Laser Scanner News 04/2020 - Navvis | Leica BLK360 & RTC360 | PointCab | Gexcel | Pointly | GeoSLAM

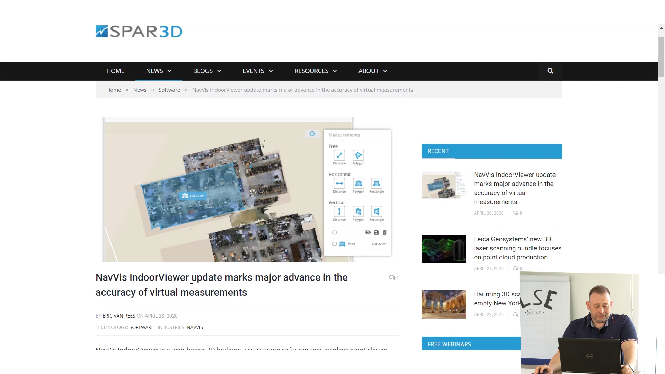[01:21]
to measure indoor having higher accuracy especially if you measure in in pictures then sometimes you have problem that you pick the wrong